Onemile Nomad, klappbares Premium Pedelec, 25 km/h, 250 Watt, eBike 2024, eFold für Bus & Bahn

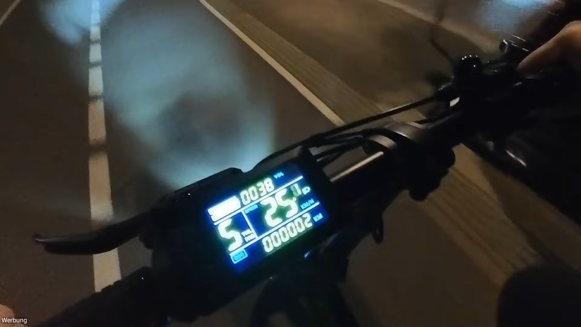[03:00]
Und bevor ich es vergesse, wenn wir lange nach unten drücken, dann aktiviert sich die gesetzlich zugelassene Schiebehilfe.